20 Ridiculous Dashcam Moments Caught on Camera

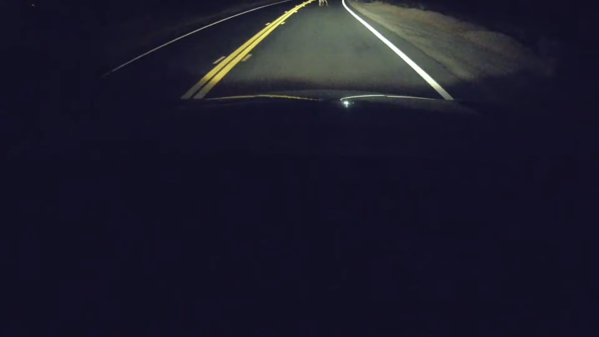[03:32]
Picture this, a daring deer decides it's time to audition for its very own action film, bolting out of nowhere right in front of an oncoming car, just when you thought the drama was over.